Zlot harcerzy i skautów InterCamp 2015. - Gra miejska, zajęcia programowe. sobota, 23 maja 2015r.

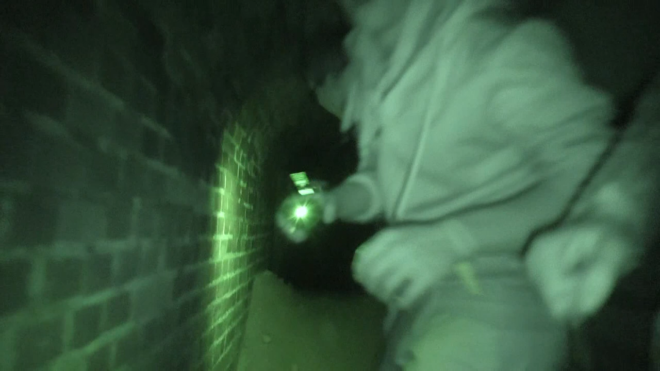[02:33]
Gdzie my wbijamy tam dalej? No idziemy, patrzcie. Ale wiecie, że mam w ogóle teraz. Ale mamy lapaki. Tam coś jest.
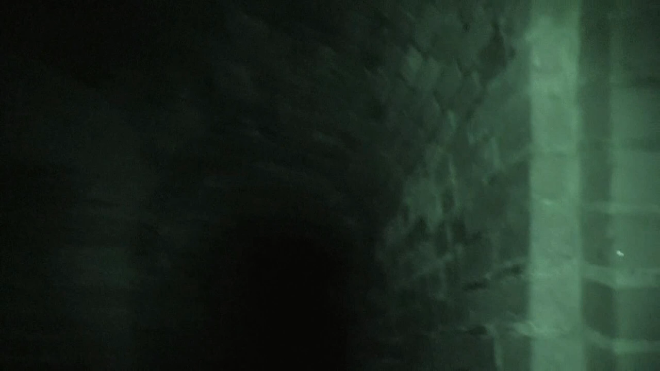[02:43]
Co tam jest? Nie wiem. Rusza się! Tam jest tunel i to taki syty. Ojo. Idziemy, chodźcie. Ale tam coś jest. Biała dama. Nie wiem, wygląda na to. Ale one przed nami uciekną, wiecie?
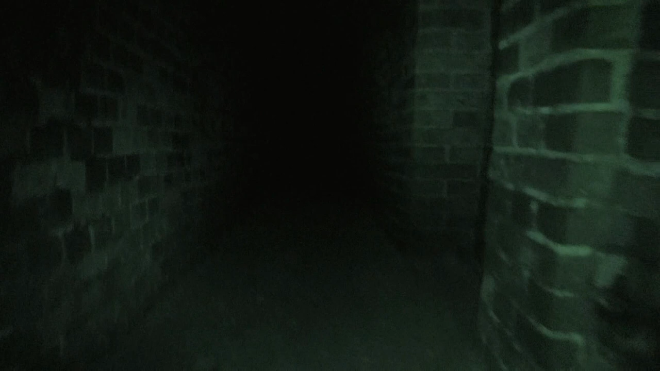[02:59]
A przypomniał mi się teraz i ten film Tunel. O Jezu, no ale to jest fajnie zimno teraz.
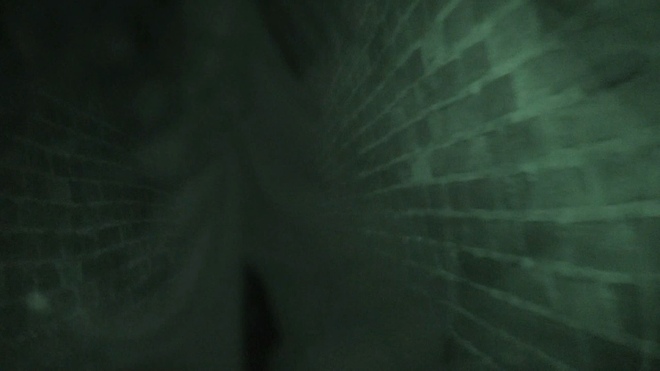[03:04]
Jest już woda tam, czy nie? Wbijamy tam? No. Dawaj. Ale jest już tam woda, czy nie? Tam coś dalej jest? Przesuńcie się jeszcze trochę.
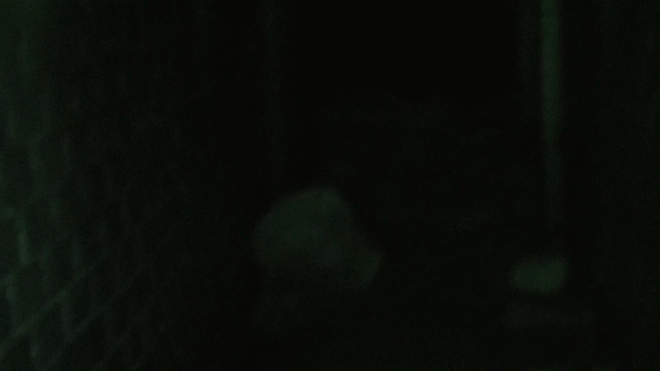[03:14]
Majeczka, tam dalej już jest tyle? Nie wiem, co tam jest. Podejrzewam, że muszę tutaj wyjść. Ale gdzie się... Nie, spokój. Olu, chodź. Chyba nie widzę nic.
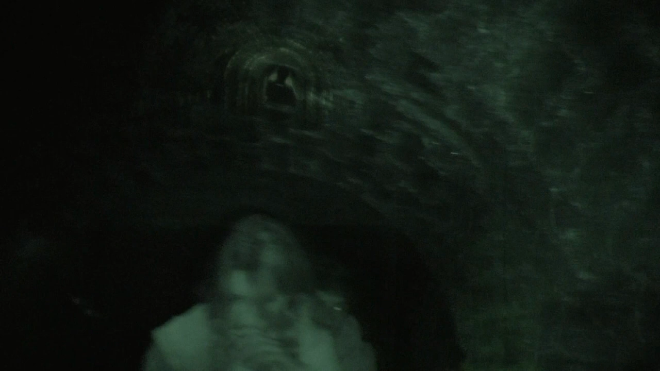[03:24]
Ej, ale wiecie, że tam jest strasznie nisko.
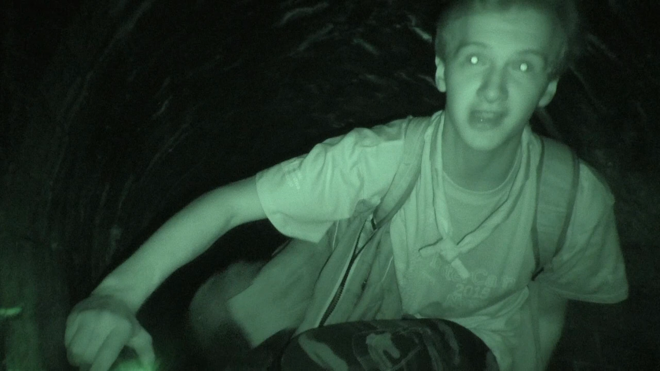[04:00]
Znaleźliśmy ślady cywilizacji, pół do pijnego piwa, leżysko kogoś i podarte majtki.
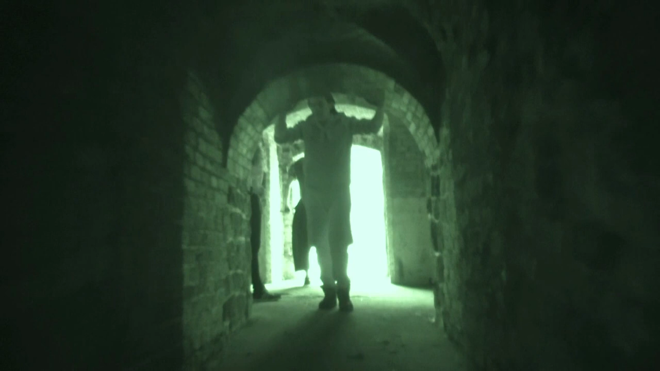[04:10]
Koniec. Ale to jest sprawa, majtko. Na tunele są lepsze niż te punkty. No. Pójdźmy do moja. Oj, bo my doszliśmy tam do punktu, gdzie było zasypane, może tam jest kolejny.
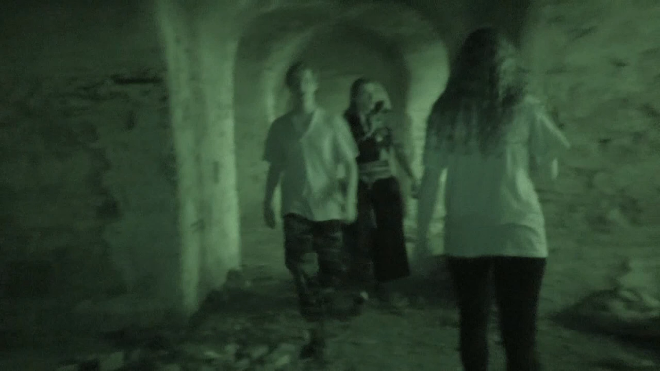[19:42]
Czarny świat, tam nie ma przejścia, idziemy wszyscy tam. Tam nie ma nic? Nic nie ma. A u góry popatrzcie na ścianę. A tu patrzyliście w ogóle, patrzyliście na śmieci? Trzeba znaleźć po prostu mapę.
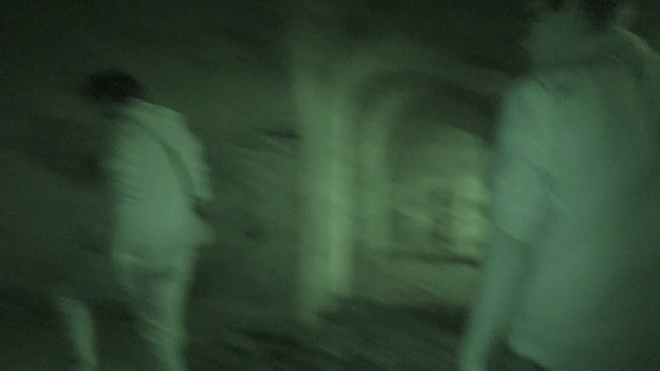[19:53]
Ale to jest super dla czpunów i pijaków. No, tam nawet może mniej bok. I jakieś matrace.
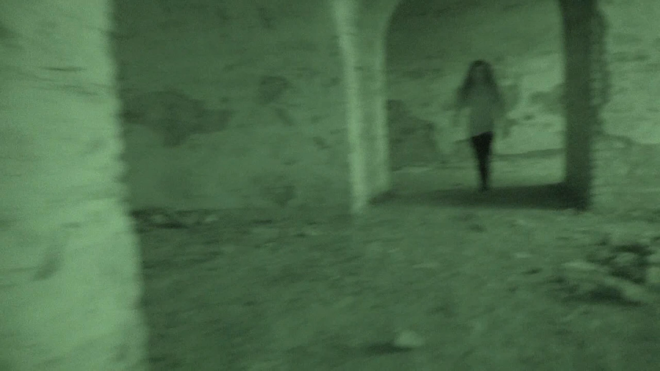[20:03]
I policja też nie wiedzi. No. Ej, dajcie mi to tutaj. Tam gdzie na
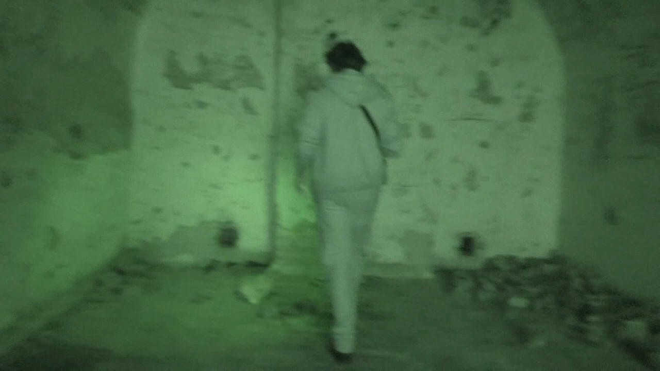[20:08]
światło.
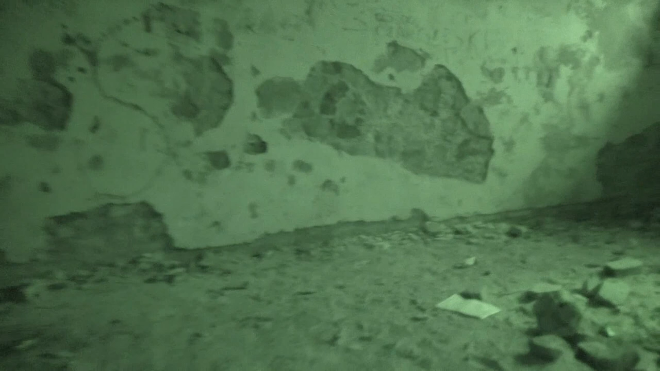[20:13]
Dobra, jest kartka jakaś. To jest? Jest kartka. No jest.